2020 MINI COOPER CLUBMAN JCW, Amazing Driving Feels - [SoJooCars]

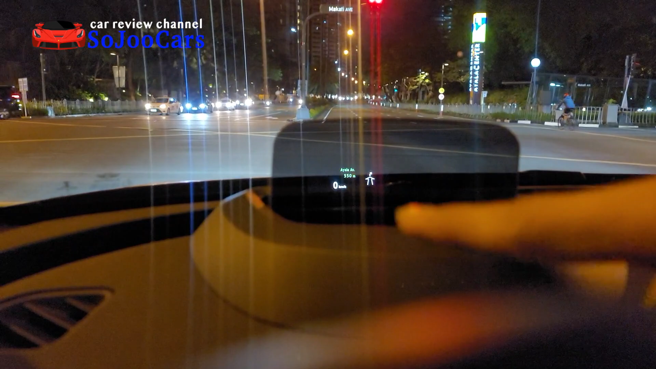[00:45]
Avenue 550 millimeters. It's also showing the direction. That's so cool. My camera is not clean.